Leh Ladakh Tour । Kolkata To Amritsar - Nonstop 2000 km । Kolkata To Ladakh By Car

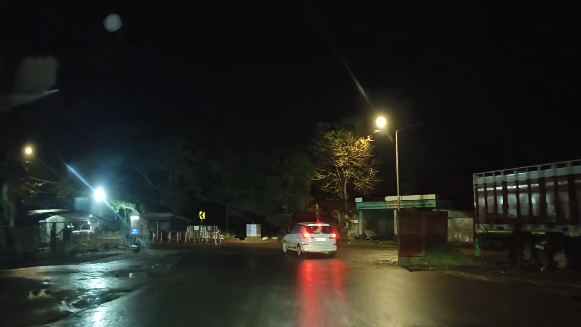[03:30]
ঈশ্বরগুপ্ত সেতুর পাশ দিয়ে যে নতুন গঙ্গার ব্রিজ হবে সেই ব্রিজের পিলার চলে যাচ্ছে, আর আমরা এই মুহূর্তে ঈশ্বরগুপ্ত সেতুতে প্রসিড করছি।
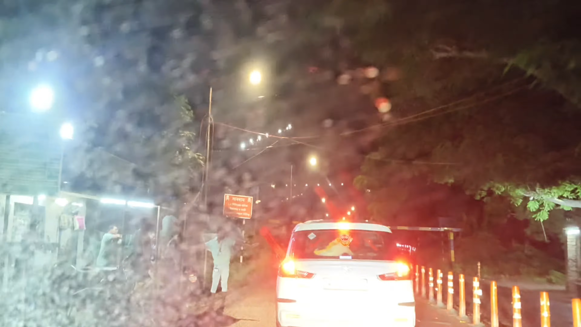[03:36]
মধ্যরাত্রে নৈশভোজনে আমরা চলে এসেছি, পান্ডুয়াতে একটা পেট্রোল পাম্পে দাঁড়িয়ে গেছি,
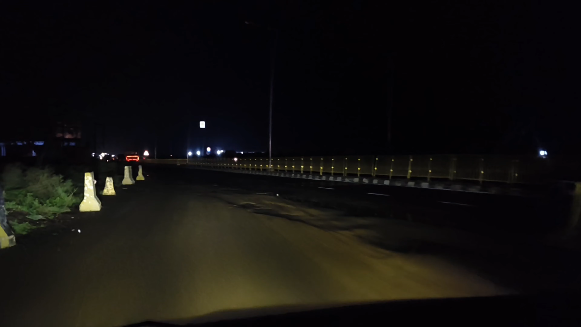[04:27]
কল্যাণী থেকে বেরিয়ে জিটি রোড ধরে মেমারি পান্ডুয়া হয়ে আমরা এবার হিট করছি দিল্লি রোডে। হ্যাঁ, বহু কাঙ্ক্ষিত সেই NH2, ন্যাশনাল হাইওয়ে 2, যেটা বর্তমানে হয়েছে NH19।
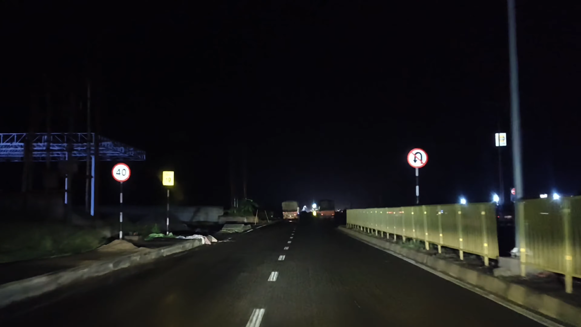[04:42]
এই সামনেই দেখো নাম নেম প্লেটেই দেওয়া রয়েছে যে ন্যাশনাল হাইওয়ে 19। এই রাস্তাটা কিন্তু কলকাতা দিল্লি হাই রোড,
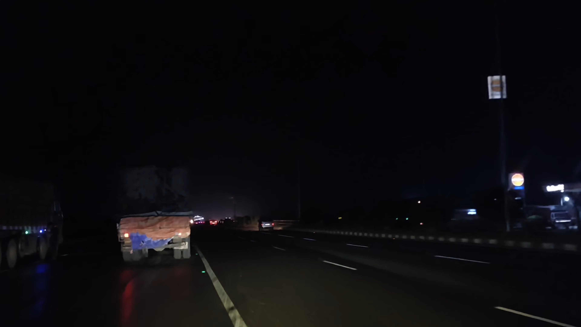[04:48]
এই কলকাতা দিল্লি হাই রোড ধরে আমরা এখন টানটান বেরিয়ে যাব অমৃতসরের উদ্দেশ্যে।
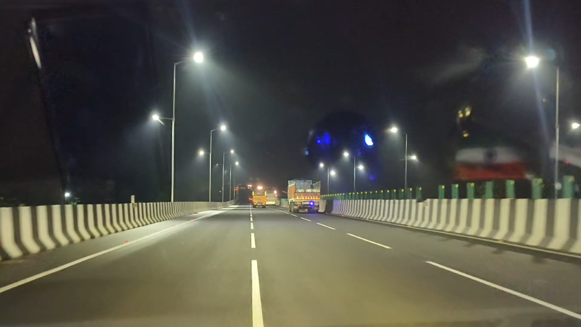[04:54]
আগেরবার যখন আমরা রাজস্থানে গেছিলাম তখন কিন্তু এই ফ্লাইওভারগুলোর কাজ চলছিল, তবে আজকের দিনে দাঁড়িয়ে এই কলকাতা দিল্লি
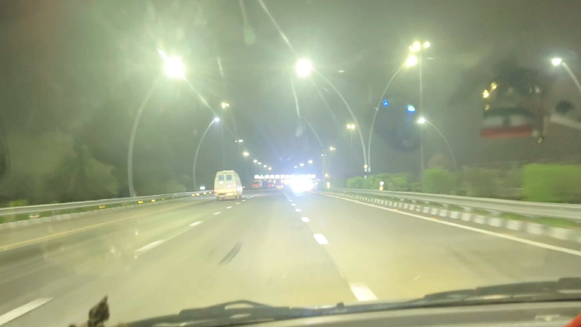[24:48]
302 কিলোমিটারের সফর আমাদের শেষ, মানে লখনৌ আগ্রা এক্সপ্রেসওয়ে
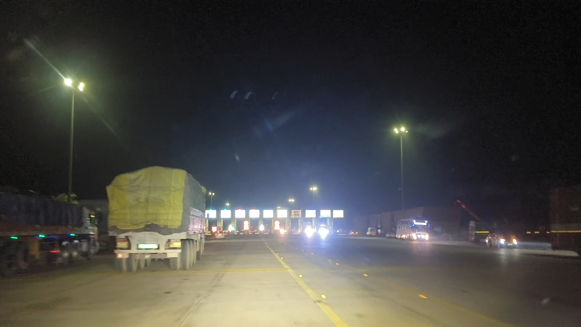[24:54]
আমরা ট্রাভেল কমপ্লিট করে ফেলেছি। কারণ দেখো, এই যে সামনে দেখতে পাচ্ছ টোল প্লাজা,
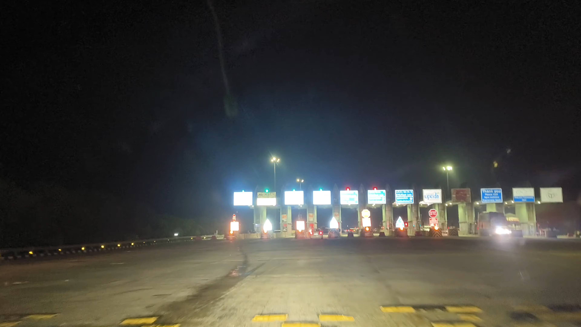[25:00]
টোল বুথ, ওই প্রথমে দেখিয়েছিলাম যেখানে আমরা জার্নি স্টার্ট করেছিলাম এক্সপ্রেসওয়ে দিয়ে, সেখানে আমাদের এন্ট্রি হয়েছিল।
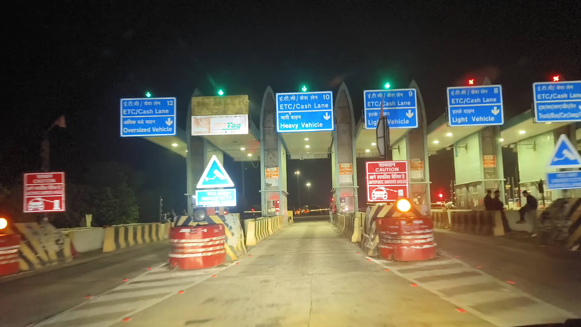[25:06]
আর এই টোল বুথে আমাদের এক্সিট পয়েন্ট, মানে আমরা এক্সপ্রেসওয়ে ছেড়ে দিচ্ছি, এখানে টোল কাটবে। টোল কাটা কমপ্লিট, আমরা এখান থেকে এবার টোল বুথ থেকে বেরিয়ে আগ্রা টাউনে ঢুকছি।
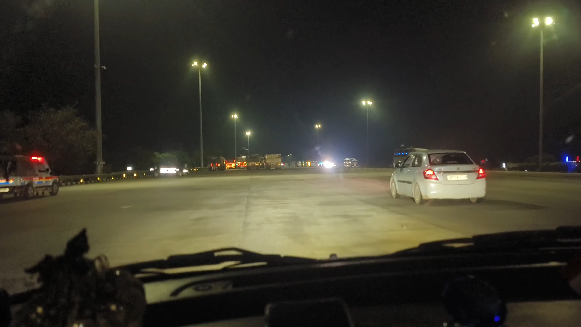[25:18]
লখনৌ আগ্রা এক্সপ্রেসওয়ে শেষ করে আমরা উঠে গেলাম যমুনা এক্সপ্রেসওয়ে।
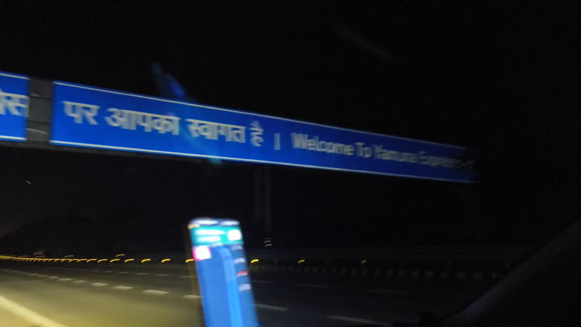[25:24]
যমুনা এক্সপ্রেসওয়ে থেকে আমরা সোজা চলে যাব ইস্টার্ন পেরিফেরাল এক্সপ্রেসওয়েতে। সেখান থেকে আমরা পানিপথে অমৃতসরে ঢুকবো। এটা হচ্ছে আমাদের টার্গেট বা মেন রুট।
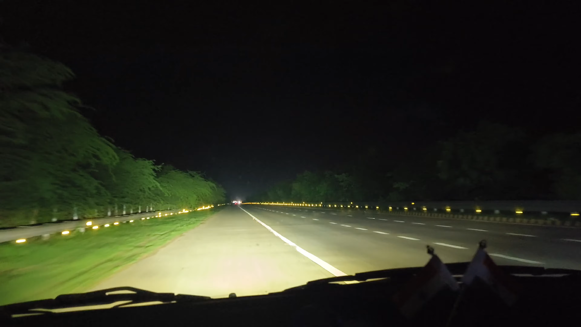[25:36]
দেখো, যমুনা এক্সপ্রেসওয়েও কিন্তু অন্যান্য এক্সপ্রেসওয়েগুলোর মধ্যে কোনো ব্যতিক্রম নয়।
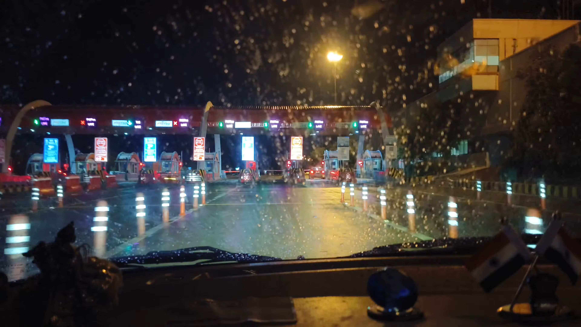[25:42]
এর প্রথমেই দেখো, এই যে টোল আমরা এন্ট্রি করছি, এখানে আমাদের গাড়ি মানে যেটা হবে সেটা এন্ট্রি হলো।
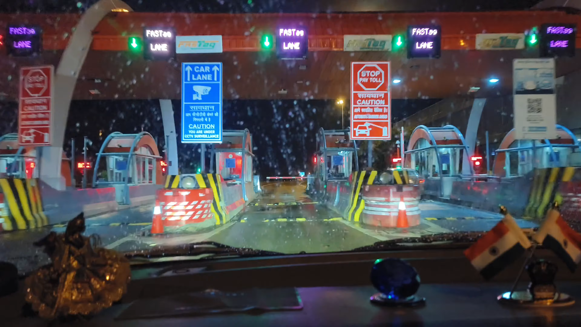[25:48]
আবার নিশ্চয়ই যখন আমরা শেষ করব সেই জায়গাতে বা যেখান থেকে আমরা বেরিয়ে যেতে চাইছি সেই
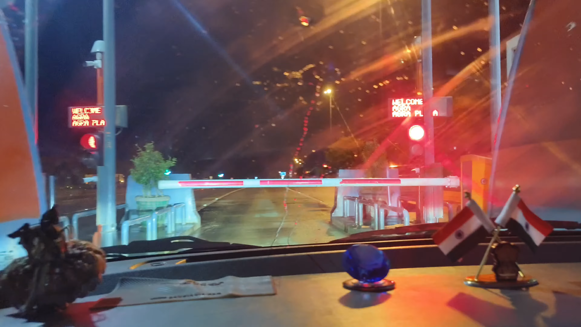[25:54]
জায়গাতে আবার আর একটা টোল যখন কেটে নেবে, দিয়ে আমরা এক্সিট করে যাব যমুনা এক্সপ্রেসওয়ে থেকে।